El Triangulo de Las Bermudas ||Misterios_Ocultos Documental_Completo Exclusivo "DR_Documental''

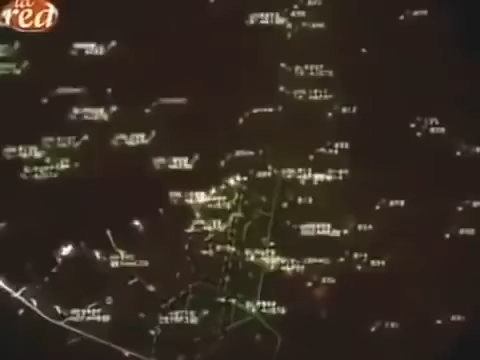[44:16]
iba En otra dirección Sin transpondedor De ningún tipo Y que luego También desapareció En la pantalla ¿Tienen los ovnis Algo que ver Con las desapariciones Que ocurren aquí?